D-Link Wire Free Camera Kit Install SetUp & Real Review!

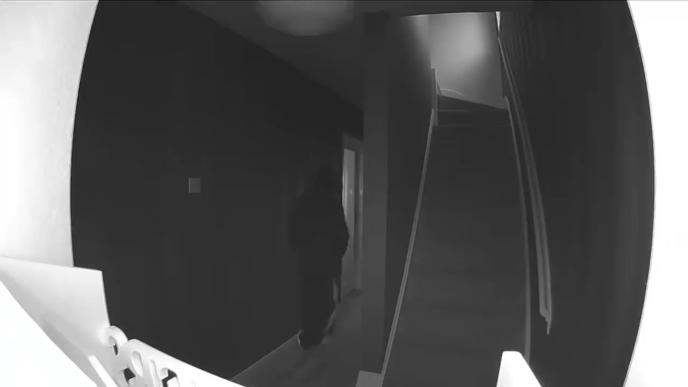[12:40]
sensed and recorded here you'll notice my son was coming down the stairs and it actually started recording when he was nearly at the bottom of the stairs and as night vision is set to automatic and the area is pretty dark it switched
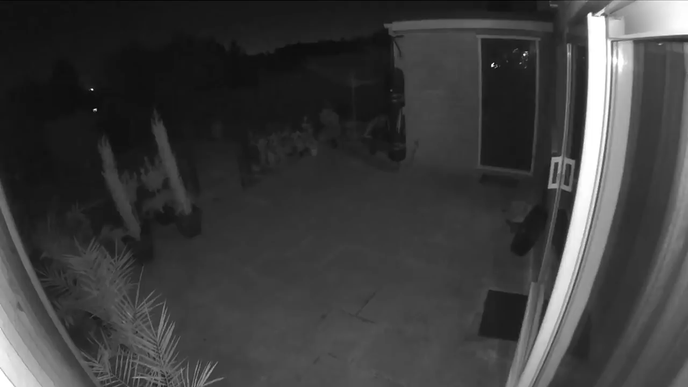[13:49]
as i said i've got night vision set to automatic and it's picked up a cat or a fox or whatever this is out in the night